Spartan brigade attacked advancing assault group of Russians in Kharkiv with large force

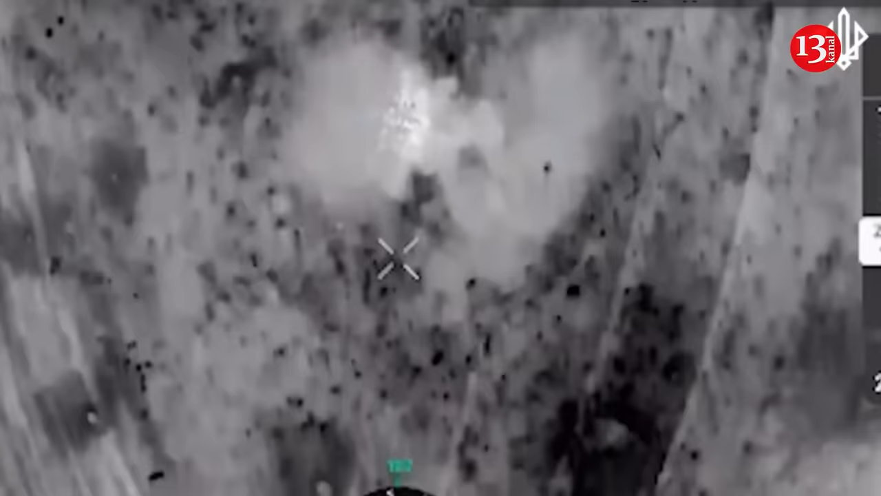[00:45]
The brigade's aerial reconnaissance team first intercepted the movement of Russian military personnel and instantly launched strikes with the use of drones and UAVs.